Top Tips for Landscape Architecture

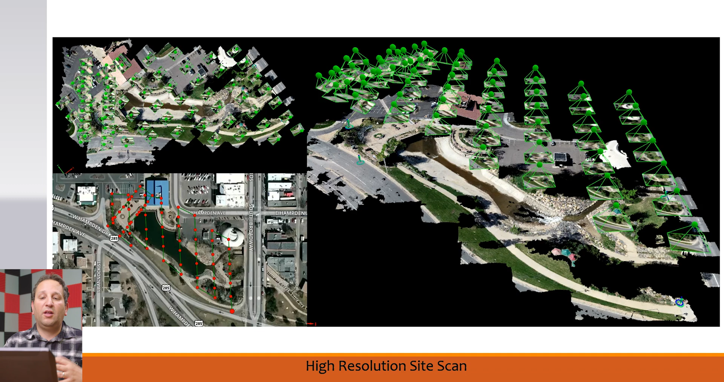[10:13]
The other part while we're doing it is photogrammetry with the drones. So in this case, here's the drone shot.
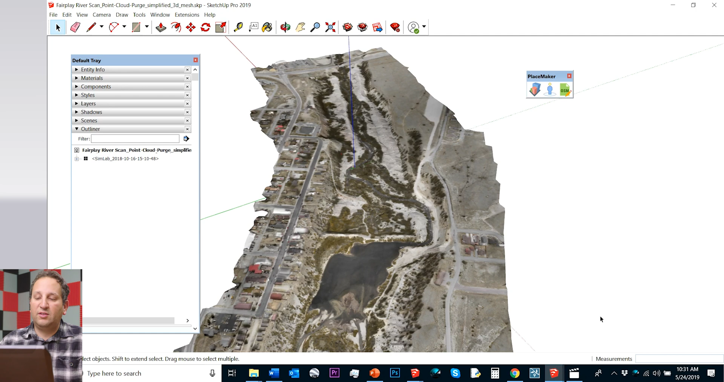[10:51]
And we have tons of different examples, including very large areas. This is Fair Play, Colorado.
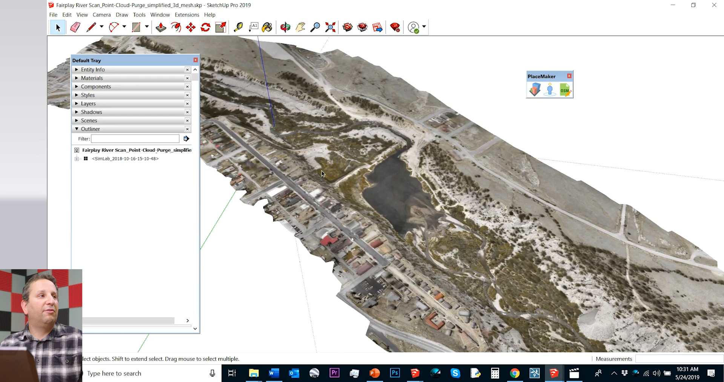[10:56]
We've done even five and a half mile corridors. And the type of detail that you can actually produce,
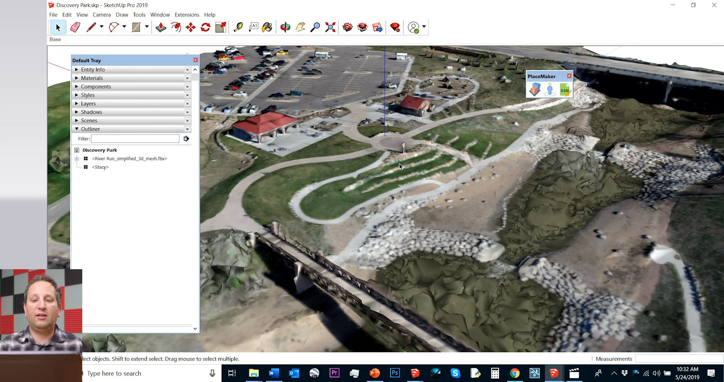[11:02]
we're getting to the point of doing hyper scanning, extremely high resolution detailed scanning for these models. And it's the amount of information that you get for base modeling,
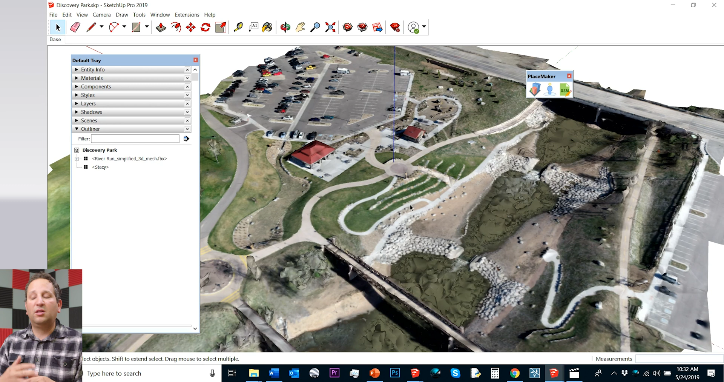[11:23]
whether it's the contour data, like a pseudo survey, the aerial, but obviously the mesh. So something that we're actively exploring and doing. And we've obviously had some fun with some really good projects in various places. Highly recommend implementing a drone in your practice and using it with SketchUp.